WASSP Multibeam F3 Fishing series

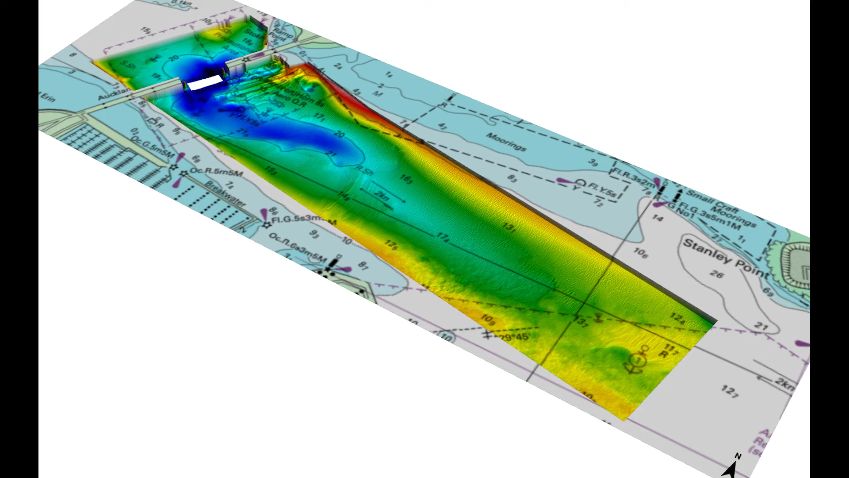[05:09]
This is used where we're working with third party software, which requires different formats. Another license that we support is the side scan license, which is a different way of visualizing the sea floor data.
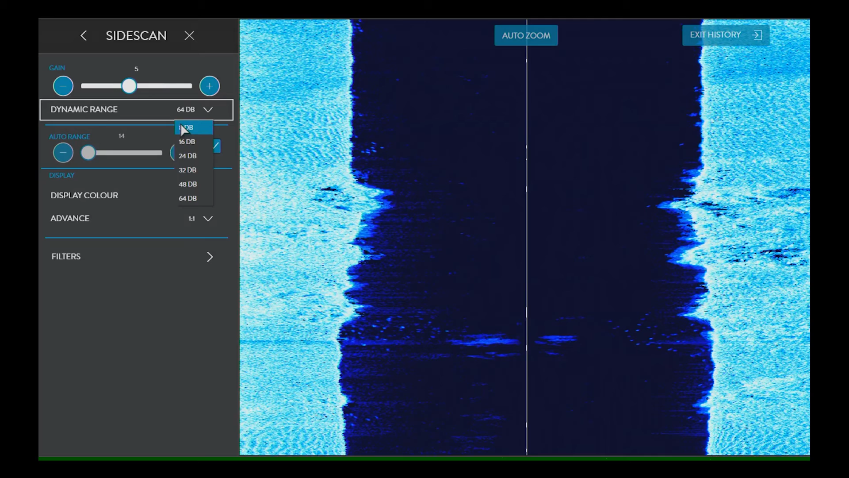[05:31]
And it gives you a higher resolution image of the sea floor so that you can see any subtle changes in the contours of the symmetry.